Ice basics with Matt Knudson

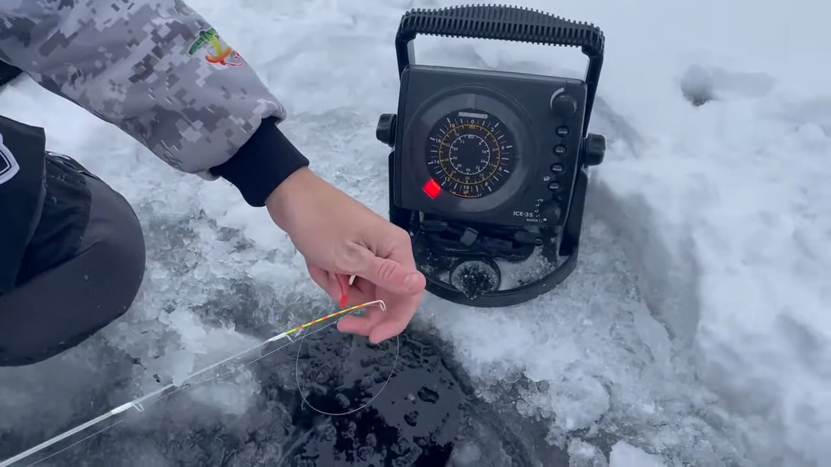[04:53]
right now and then on the vexler i'm gonna watch
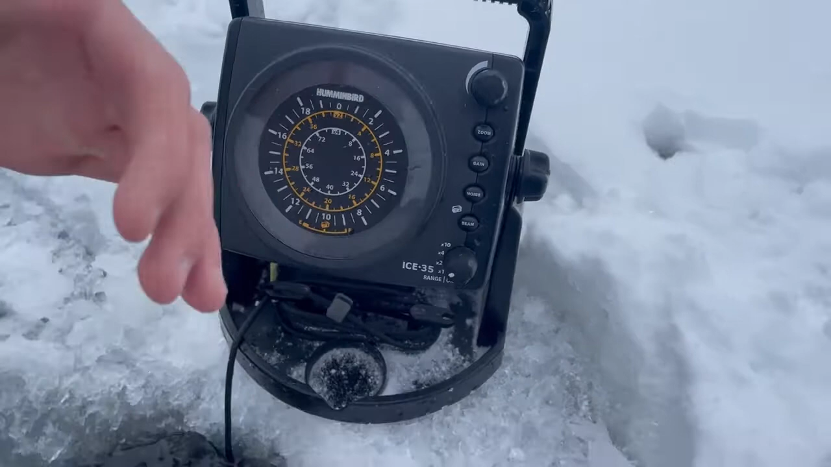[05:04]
you can't see it you can't see it but you're gonna watch where that weight is and where the hook ends up
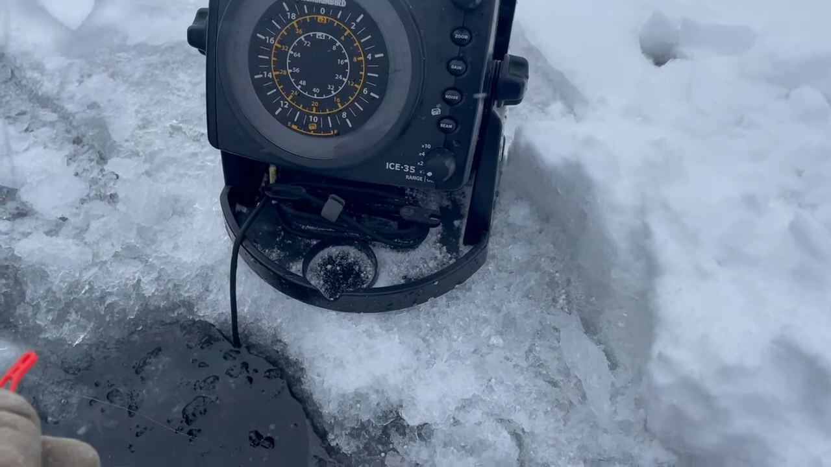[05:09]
so right now the hook is about a foot off bottom and i need to get my uh
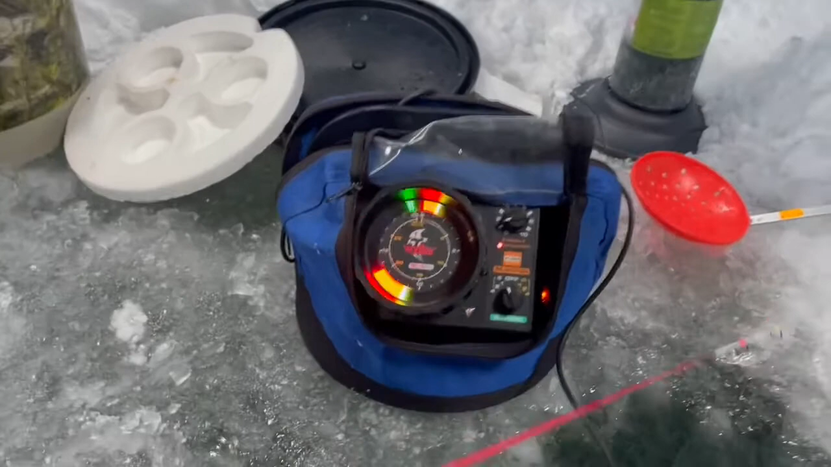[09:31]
Yeah, there is one on bottom. That hurts the sucker minnow in the other hole.